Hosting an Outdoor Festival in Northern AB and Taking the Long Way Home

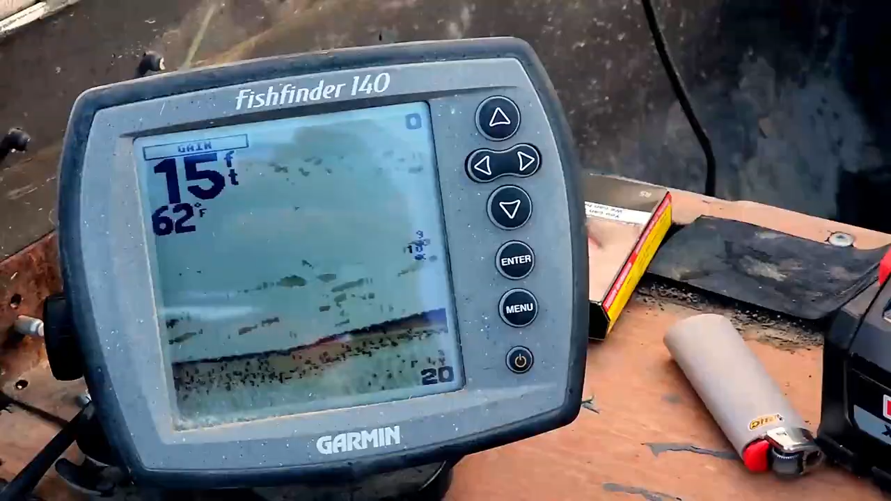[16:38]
On screen: depth 15 ft, water 62°F
fish certainly seem to be there but it
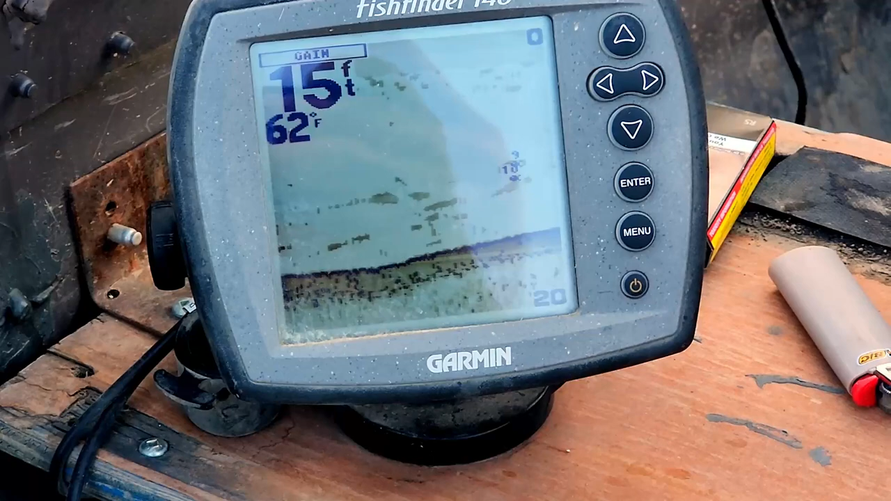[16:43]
On screen: depth 15 ft, water 62°F
seems like they're all perch perch don't want to bite what we're chucking